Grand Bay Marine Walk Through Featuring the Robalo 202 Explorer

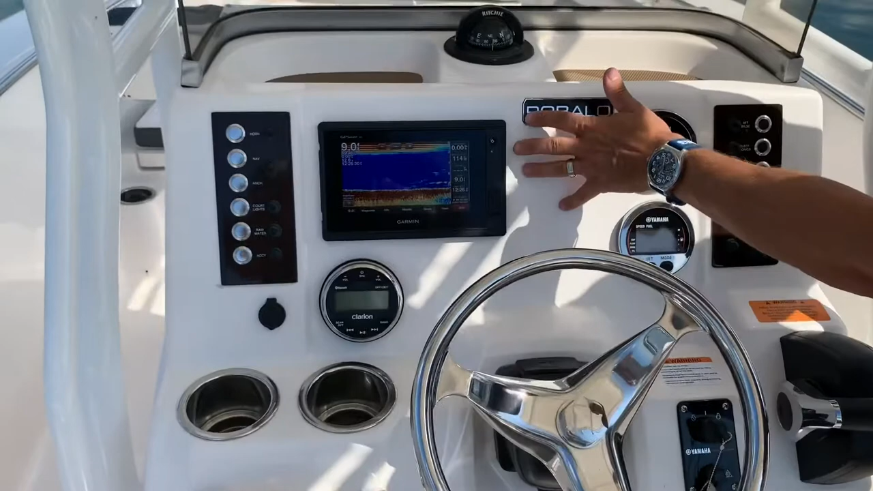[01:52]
You've got the seven inch Garmin touch screen, GPS and fish finder.